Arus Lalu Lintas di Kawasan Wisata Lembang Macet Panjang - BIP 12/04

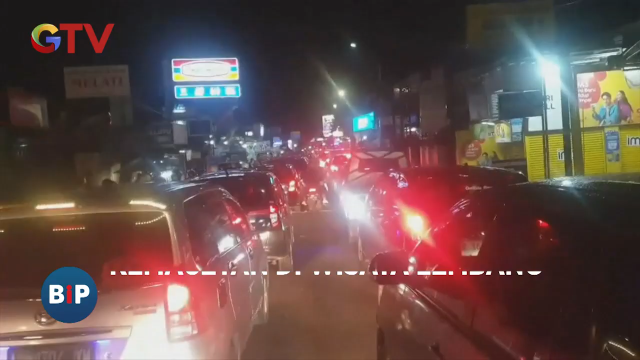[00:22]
Seperti inilah kondisi kemacetan di kawasan wisata Lembang, Kabupaten Bandung pada hari kedua Idul Fitri atau H1 Lebaran.